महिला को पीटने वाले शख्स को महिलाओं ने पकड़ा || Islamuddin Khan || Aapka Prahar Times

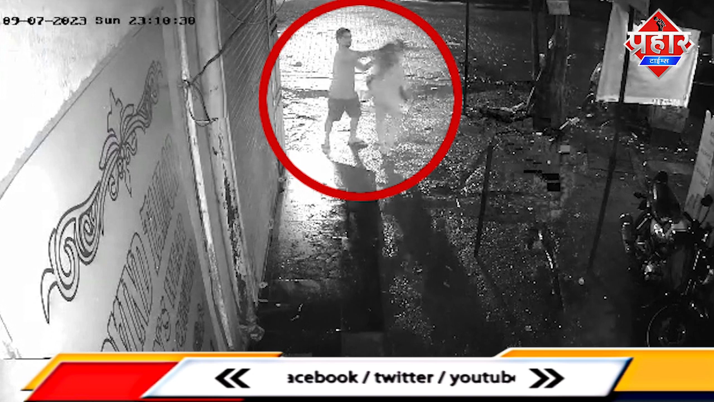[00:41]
इसे थपड़ पे थपड़ मारे जा रहा है यहां तक कि इस महिला का बाल पकड़ कर भी इस महिला की पिटाई करता हुआ CCTV कैमरे में दिखाई दे रहा है महिला की पिटाई होते
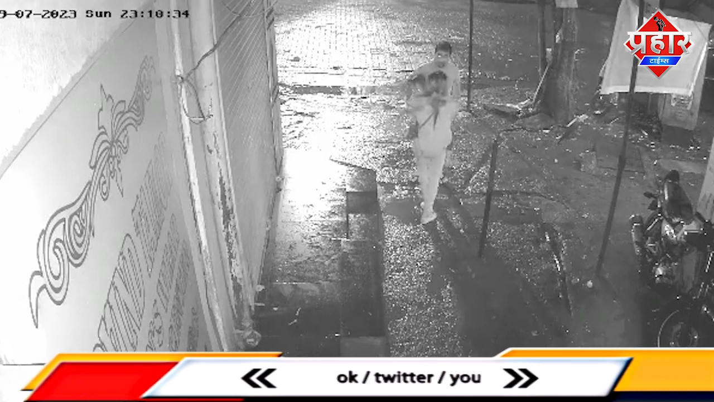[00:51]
देख यहां पर अस्थानी लोगों की भीड एक श्ठा हो गई बहराल कोई भी बीच मचाओ करने नहीं आ रहा था लेकिन तभी दो